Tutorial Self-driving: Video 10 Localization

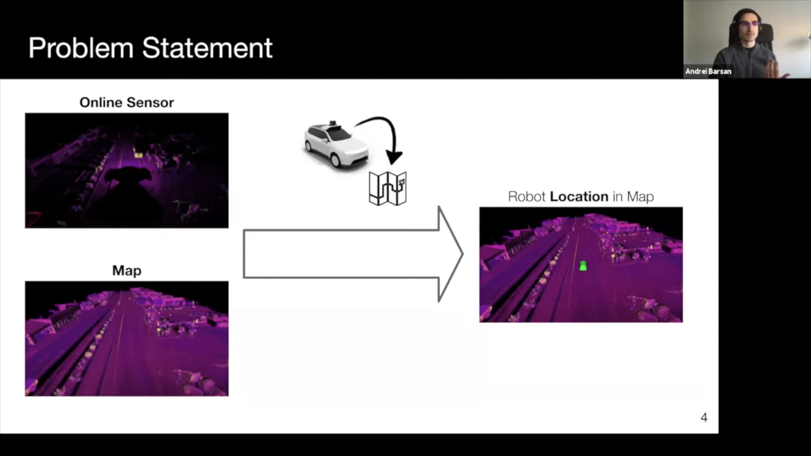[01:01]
as described in the previous section, in order to achieve maximum safety. Formally, we wish to model the robot's belief over its state space, where for localization, the state space typically corresponds to the robot's pose within the world. We denote the pose at the current time as XT, the observations as Z,
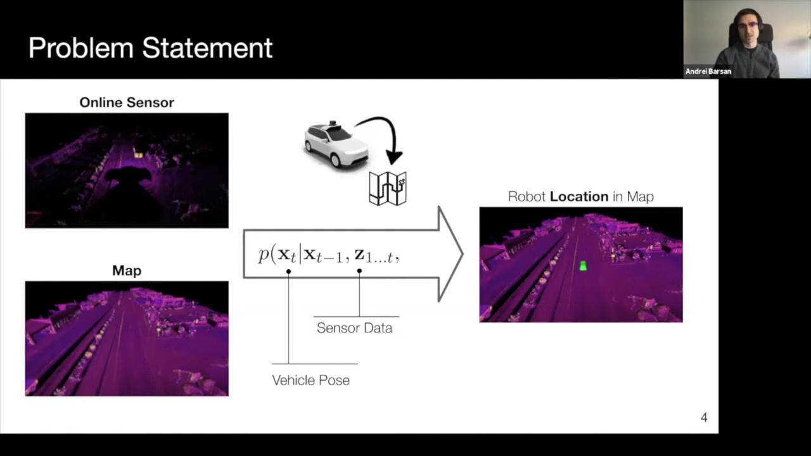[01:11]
ranging from 1 to T, and we denote our prior pre-built map as M. So let's now look at what sensors are typically used to solve the task of localization.
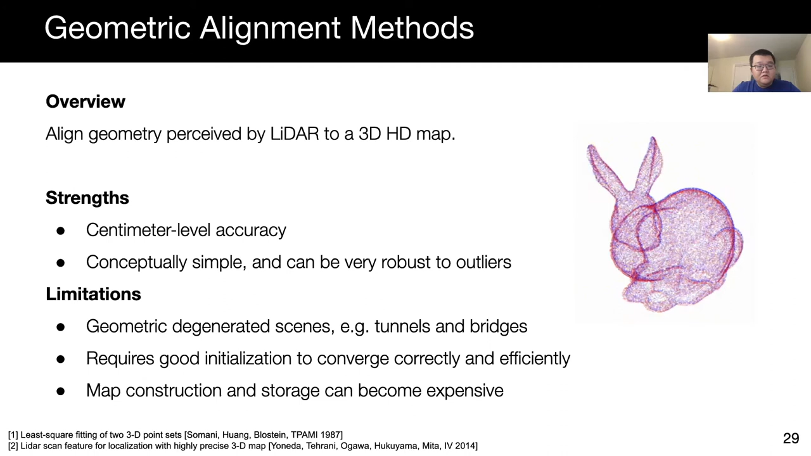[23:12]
Further, they usually require a good initialization for convergence. In addition, storing and building 3D geometric maps can be challenging and expensive. Another line of work is concerned with eliminating the needs for LiDAR in localization and only using it for building maps. This has the potential to improve scalability while maintaining accuracy. Some previous approaches to match human-made cues detected in camera images to LiDAR maps to localize.
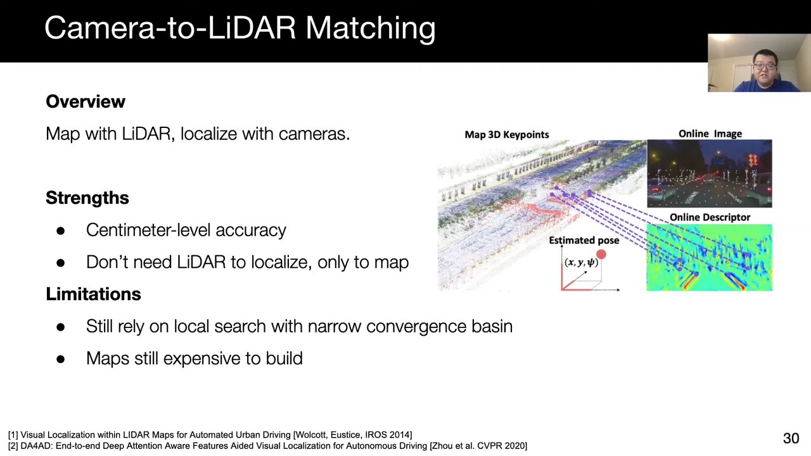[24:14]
They take place still require a local search to estimate the vehicle cost. At the same time, the need of mapping dense geometric data still represents a major cost, limiting the scalability of this line of the work. Place recognition tackles localization through retrieval.
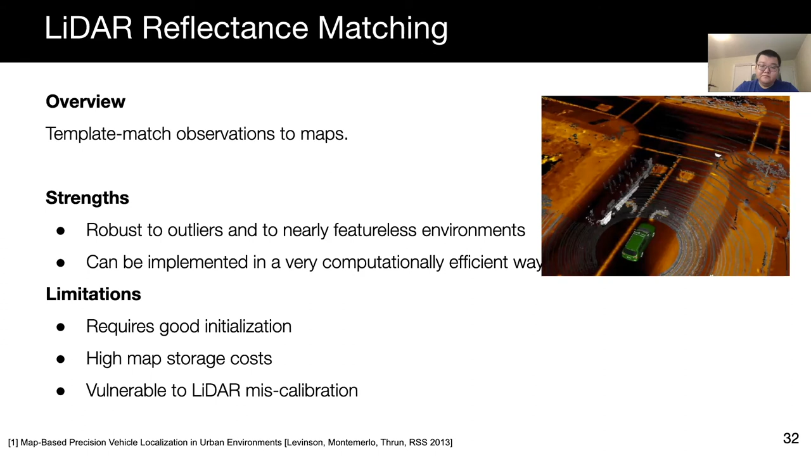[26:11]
These methods also require very precise LiDAR intensity calibration, which can limit their scalability due to the difficult nature of this procedure. Recent work has overcome the challenges by learning a deep feature map for matching in an end-to-end manner.
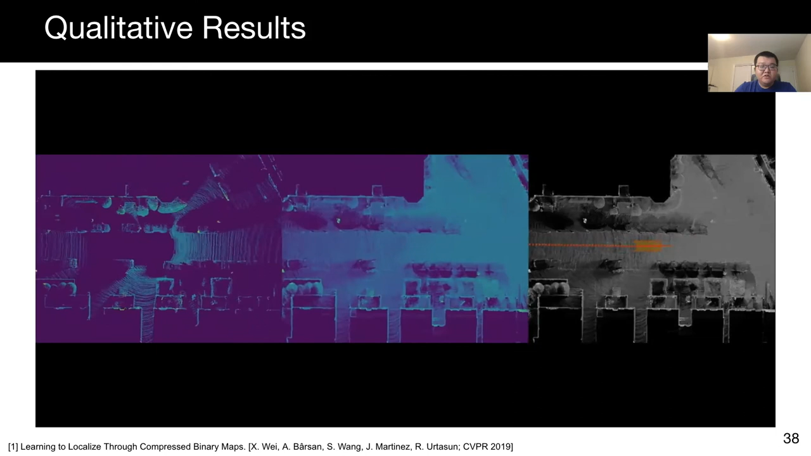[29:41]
Vehicle pulse predicted by our method is in red, and ground truth is in green. Note that in these cases, we can see that our pose and the ground truth pose are almost perfectly aligned.